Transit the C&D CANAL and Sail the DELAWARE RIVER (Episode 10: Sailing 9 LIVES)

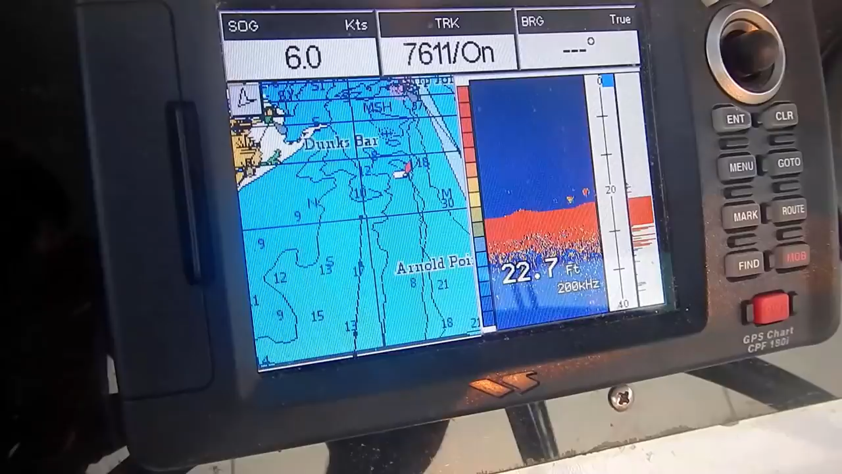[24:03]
On screen: depth 22.7 ft
Dunk's Bar, basically right after that. Cut in left. There should be a little channel. Here's Dunk's Bar.